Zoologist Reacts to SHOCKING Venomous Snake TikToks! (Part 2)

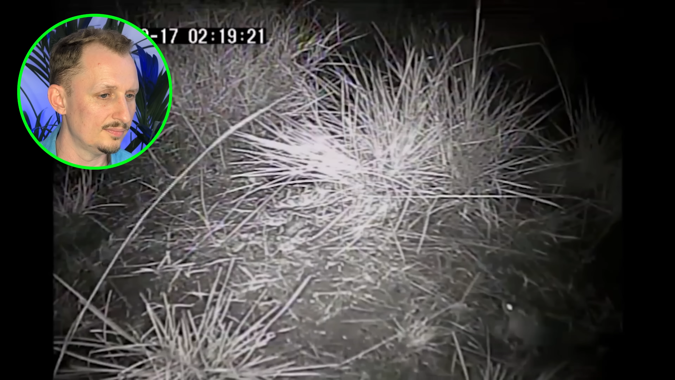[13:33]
And the beauty about this thing is just like we just set up some video cameras that were recording what they were doing and we find that.